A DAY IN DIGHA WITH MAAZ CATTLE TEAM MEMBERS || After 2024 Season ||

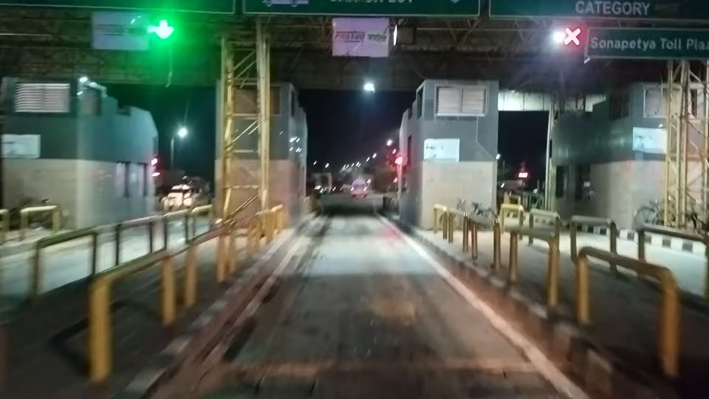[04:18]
है तो आप लोग रास्ता
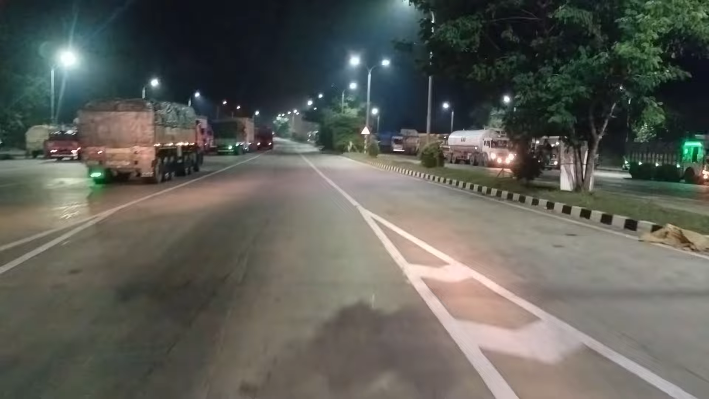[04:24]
को भाई इंजोई करते रही है हम लोग पूरे गाड़ी में बैठे वेते और साड़े चार पांच बज़ रहा था और हम लोग पहुँचने ही वाले थे बज़ दीगा ठीक है तो बारिश कुछ देर हुई उसके बाद रुख गई